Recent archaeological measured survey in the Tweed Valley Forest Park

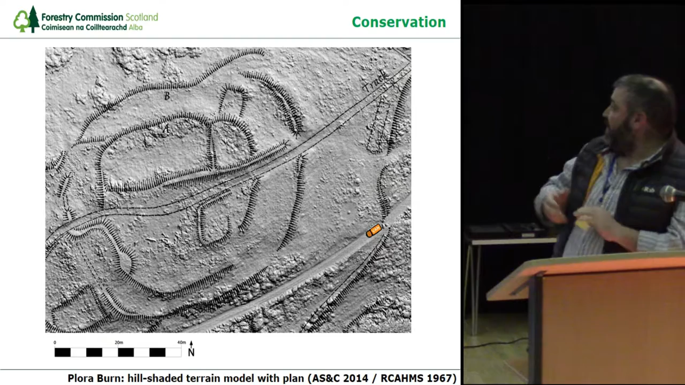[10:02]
and here you see the hill-shaded terrain model again produced flat, but with the traditional plan superimposed on top. Little things like colouring the van in orange helps bring scale, I hope,
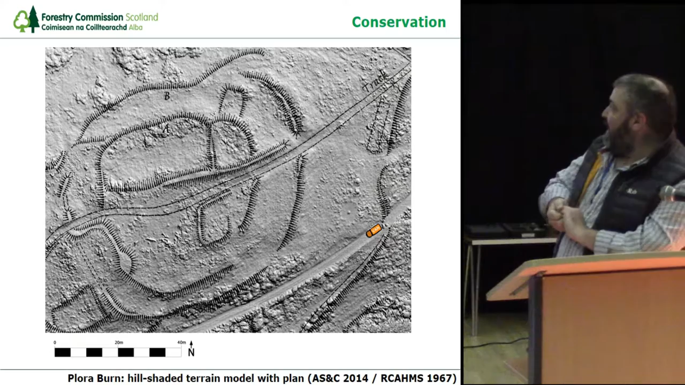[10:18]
and it brings an additional element to the traditional plan.